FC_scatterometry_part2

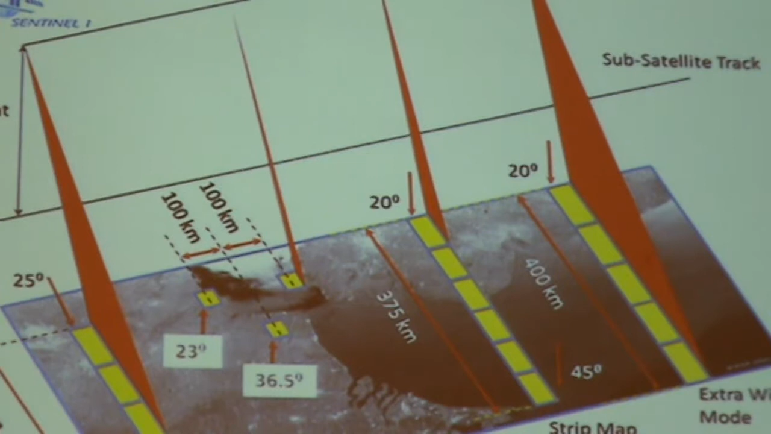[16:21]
So, they will still have four different operating modes.
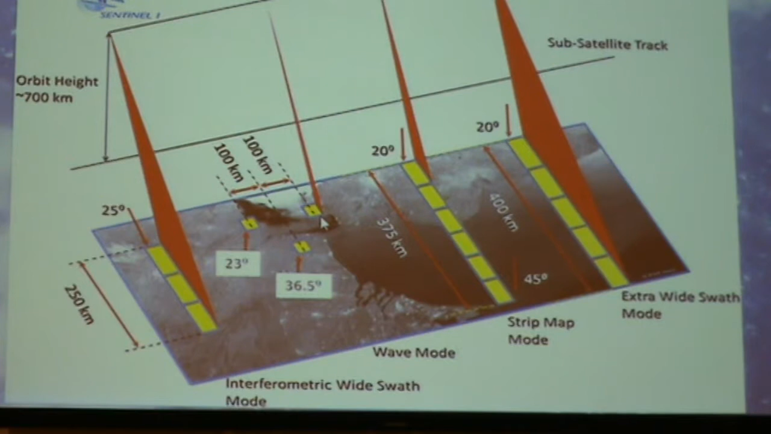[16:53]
Because the wind variability, and the interest of having SAR, wind,
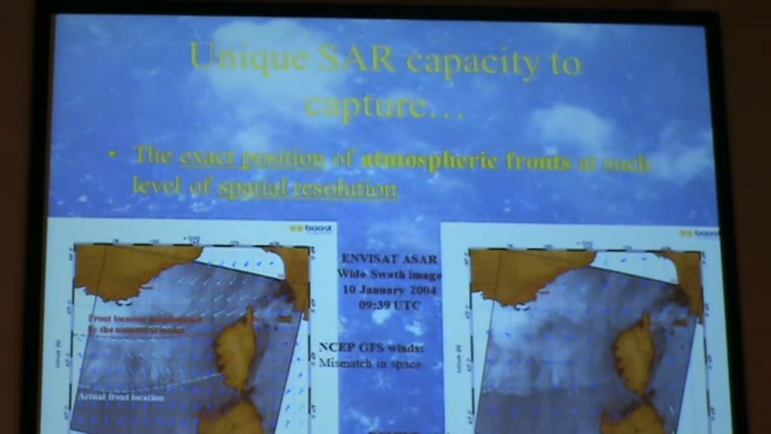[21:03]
So, in fact, atmospheric front, as you see on the SAR image,
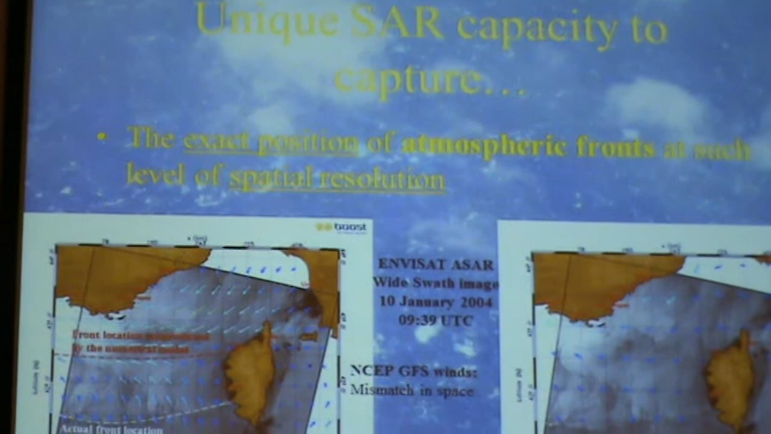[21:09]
the white line, dashed line, is completely different from the location of the front you have in the atmospheric model.
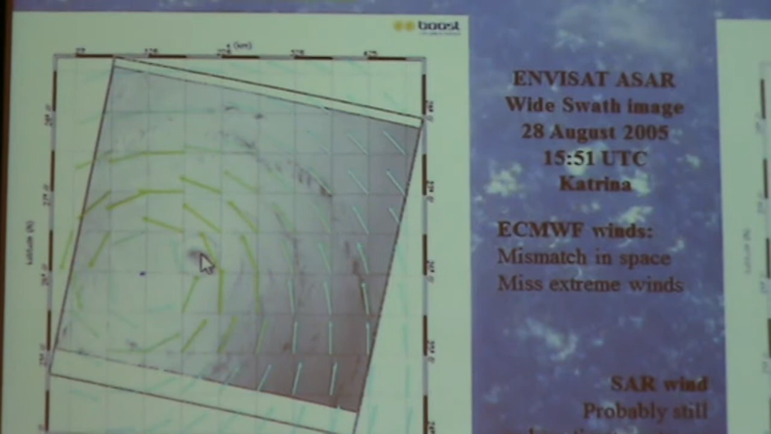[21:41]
you see that the SAR can also help locate the position of the eye much more precisely than the other.
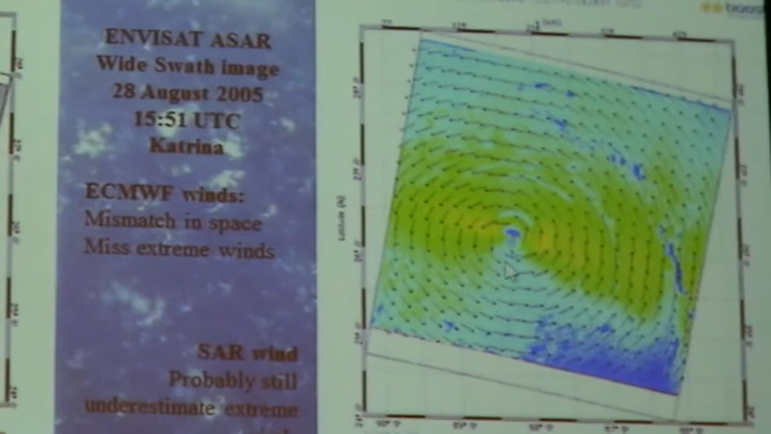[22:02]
you see that you can really obtain the wind field that has, of course, the height at the right position.
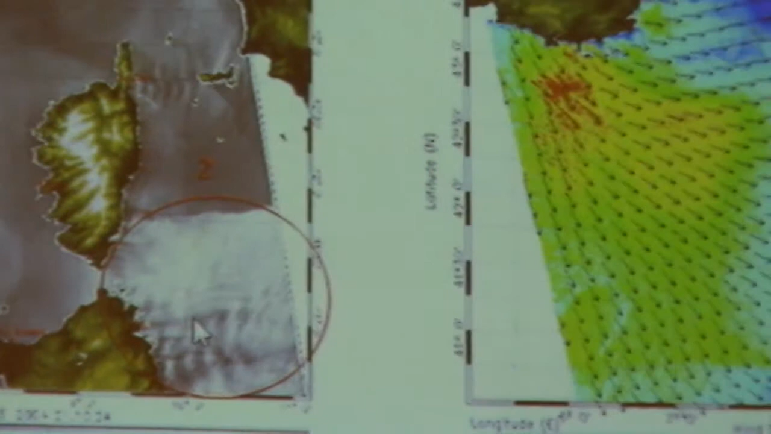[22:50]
And it translates into a strong change in the wind speed, which will not be seen also by a model or most of the time for a scatter motor.